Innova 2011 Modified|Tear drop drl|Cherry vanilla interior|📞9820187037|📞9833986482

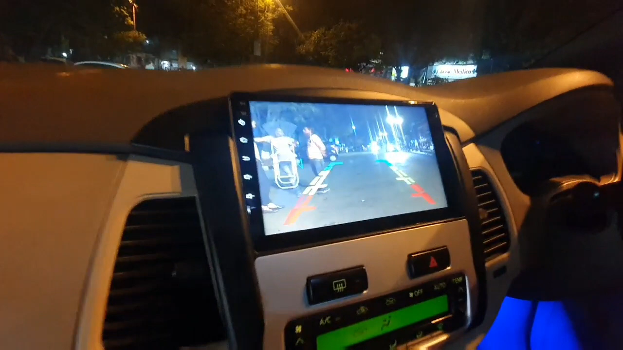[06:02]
रिवर्स कैमरे की क्लैरिटी नाइट मोड में हम लोग देख सकते हैं. UHD अल्ट्रा HD कैमरा लगाया हुआ है.
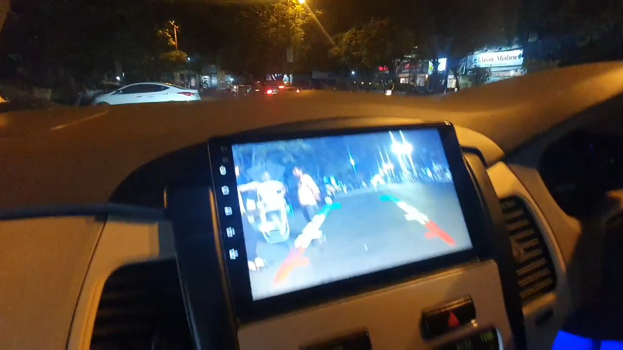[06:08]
just see the clarity of the camera in the night mode.